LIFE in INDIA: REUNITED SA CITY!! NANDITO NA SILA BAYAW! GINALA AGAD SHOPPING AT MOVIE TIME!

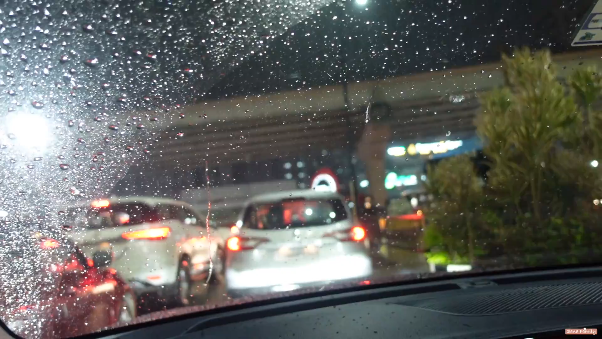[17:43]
Don't know from how long it's raining. Yeah, baby. Not giving break at all. Every single day. Daming tao na stuck. Tawala yung mga bikers. Today and tomorrow on Sunday also. Three and Monday, I think it's continuous evidence. Now, so, please give us time to roam around. Hopefully. Dito kami sa bahay, guys.